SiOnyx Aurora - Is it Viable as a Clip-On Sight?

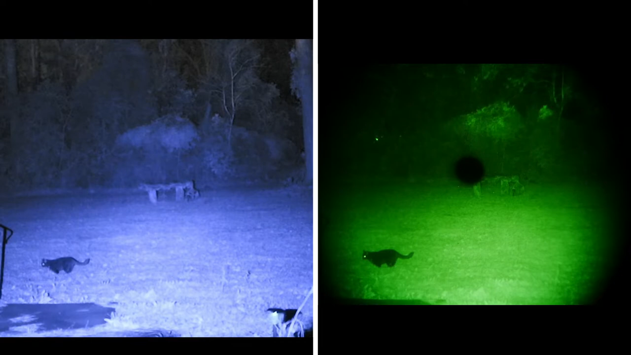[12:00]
OK, so here we are in the backyard with our Psyonix and with a PBS 14. Right now we have nothing in front of either of them. Now, the conditions out tonight are it's overcast. There's no moon, no starlight. We're in my backyard. So I have a parking lot light several hundred yards away and about three or four hundred yards actually. And it's lighting up the upper tree. So as we go ahead and shine it up here, you can see both devices are catching a lot of light. And I'll pan it around just to show at a distance.
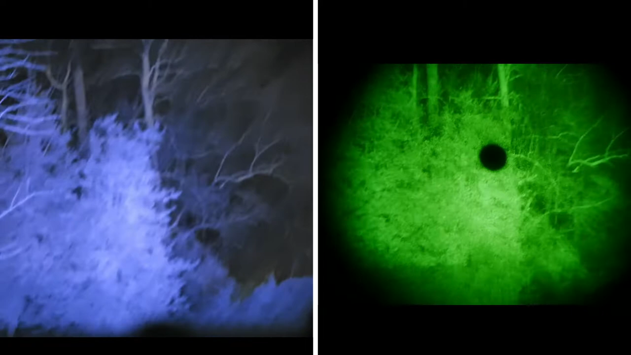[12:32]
And as you can see, it's picking up details in the trees with the naked eye. I can see the real big branches and the trunks and that's about it. So let's just go ahead and like I said, I got the illuminator going.
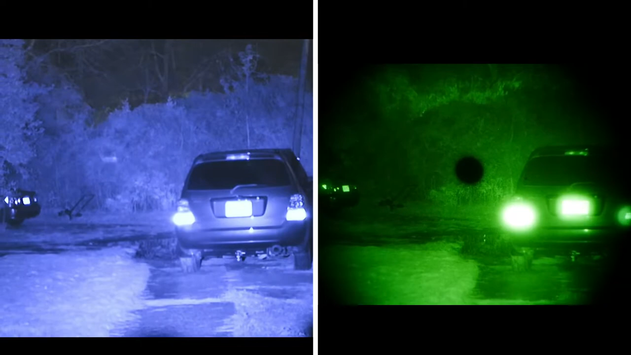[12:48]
So we'll go ahead and pan across the yard here just real quick.
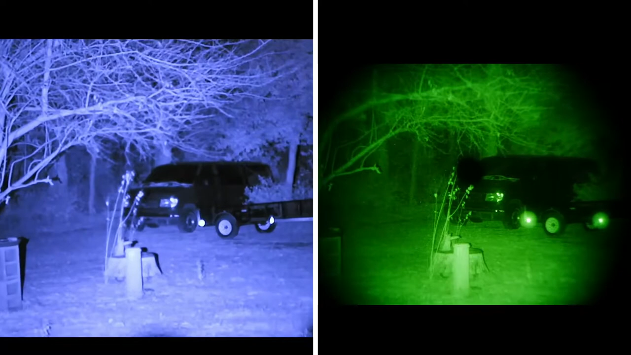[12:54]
And I'm trying to make sure we're going to get this in focus a little better. There we go.
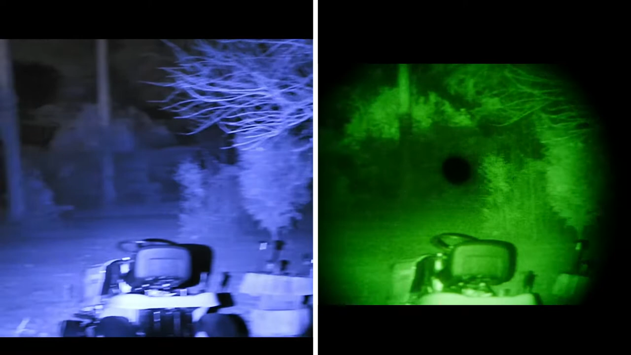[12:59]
So there's the Psyonix and the Gen 3 both with a 940 illuminator. Now I'm going to turn the illuminator off and you're going to see both of these will be struggling a little bit to make a good picture. Okay. So illuminator is now off and you can see a lot more noise in both images as they gain up.
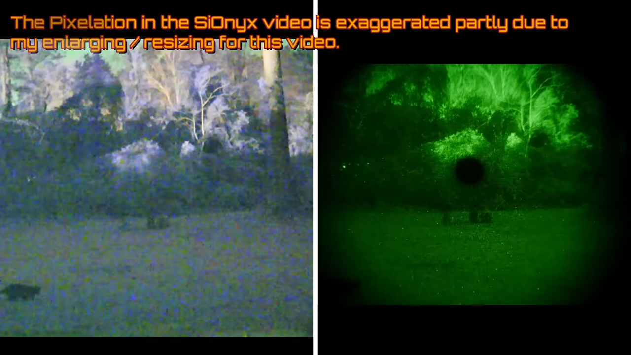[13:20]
Of course, it's more pronounced in the Psyonix, which is to be expected. Now, what we're going to do is I'm going to go and just take these four dot
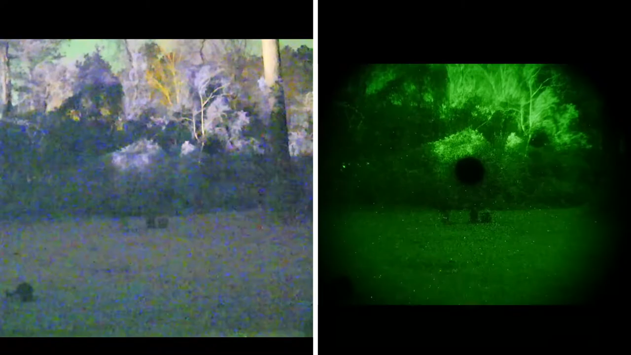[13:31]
sights and I'm just going to place them and hold them in front of both of these devices. So you can see realistically first off with just in very poor conditions how they affect. Okay. So first we've got our little Barska and here it is and going in front of the Gen 3 night vision. As you can see very little impact on your image quality. Okay. Let's do the same thing on the Psyonix. You can see I'm getting a color shift and maybe just a very slight impact, but not much. Okay.
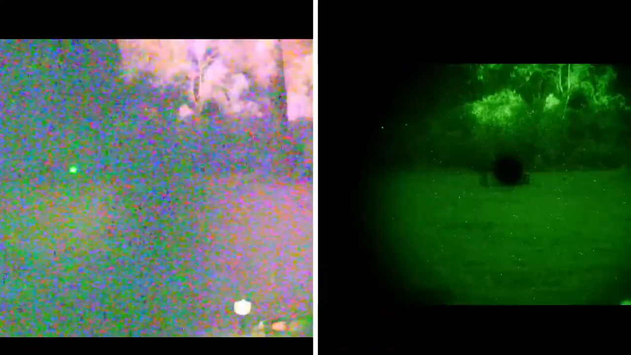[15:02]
Even though it's rated for night vision, condemned down to night vision, I don't recommend a hollow sun with the Psyonix. Okay.
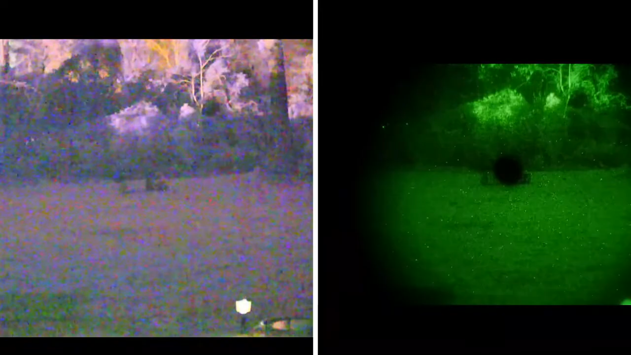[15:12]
That was the first attempt when I originally came out here was using this hollow sun because I had it handy and I was really shocked and dismayed. So, so much for the hollow sun, right? Much as I like it, it's a daytime only optic, no night vision compatibility like it's supposed to have. Okay. Now, now we're going to put the Sightmark Wolverine in front.
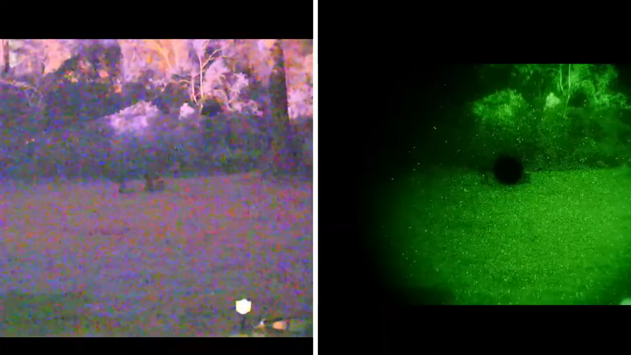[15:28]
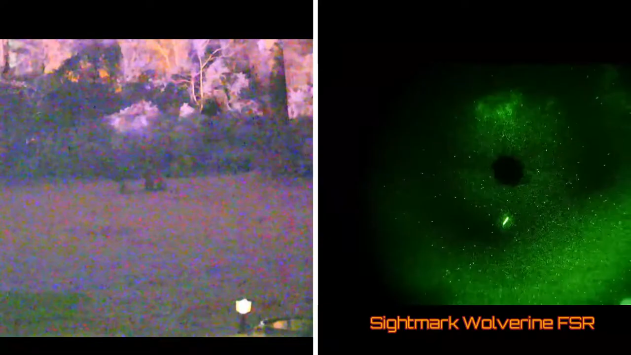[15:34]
And if I go out here, you can see, yes, I am losing. You know what?
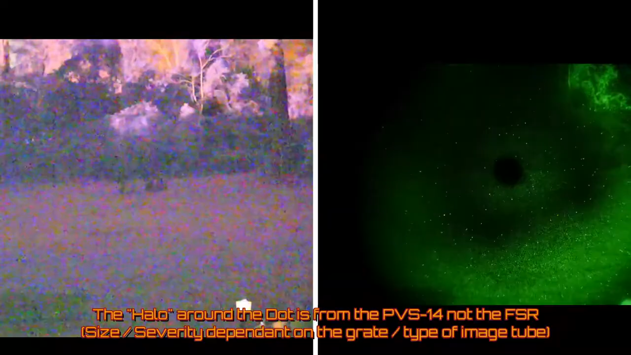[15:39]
I think, I think that's my focusing light is what's causing that flash in my focusing light on the camera.
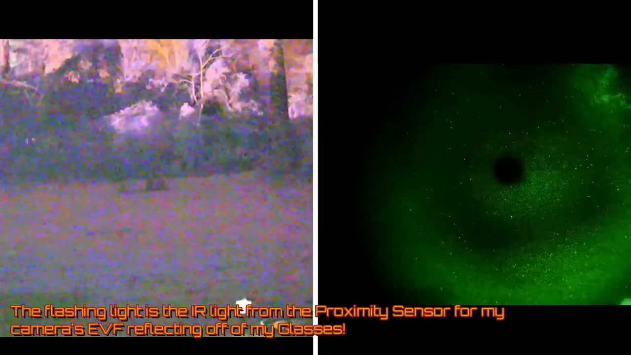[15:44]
So as you can see, yeah, I am losing some brightness with, again, if I can get this lined up good, there's a good lineup.
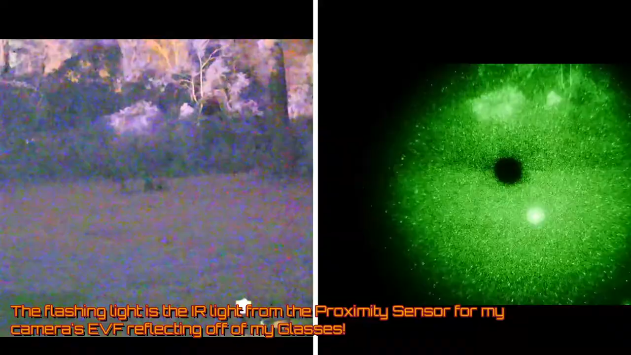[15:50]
I am losing some brightness, but not overall, all things considered usable on the Sightmark Wolverine. Not super great, but usable. And here's the same thing for the Sightmark Wolverine with the Psyonix. Now, yes, I am, I am losing some, but it's somewhat usable. Okay. And lastly, we have our EOTech 512.
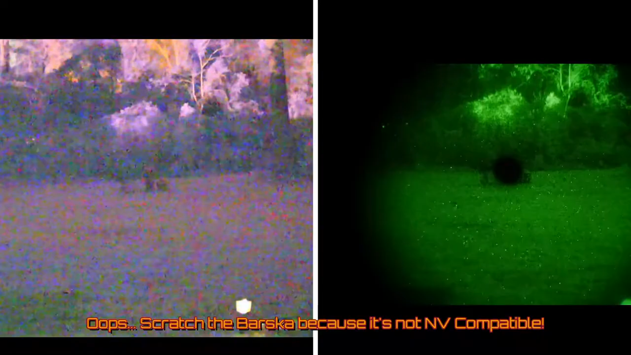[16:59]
But again, hollow sun coatings on it block too much IR. And that's kind of a shame because it's rated for night vision. So let's go ahead. We'll do one more thing with this. We'll turn on our IR illuminator and run back from again, just very quickly, just because that's under the poor, poor lighting condition. So let's see if we have an optimal lighting situation or a very bright night. Okay, now, so there's the Barska in front of the night vision. Barska in front of our Psyonix.
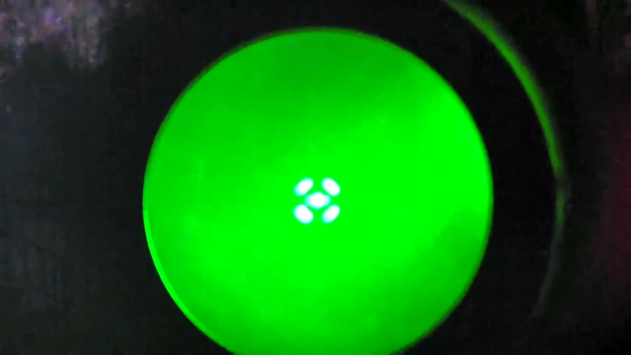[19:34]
And see if we can get that focused. And turn that back off.
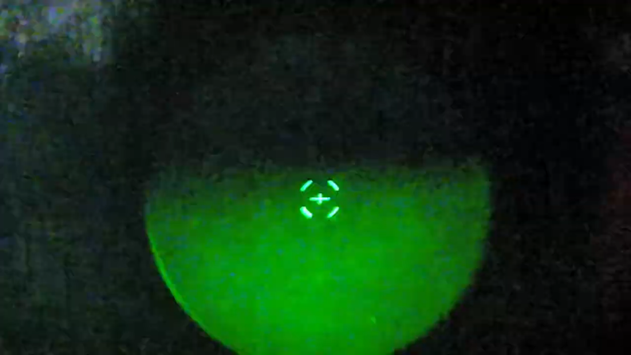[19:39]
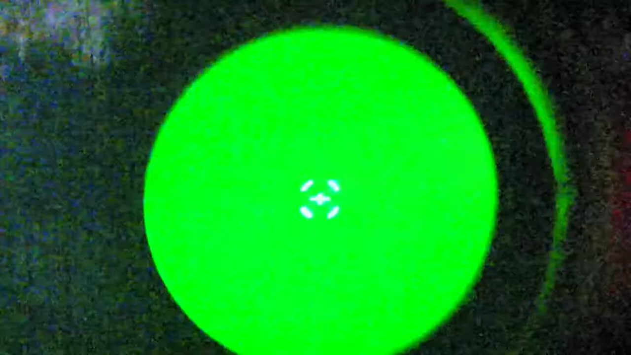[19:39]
You can see this thing's not, this little Monstrum PRISM sight is not rated for night vision use. So it doesn't dim down nearly enough.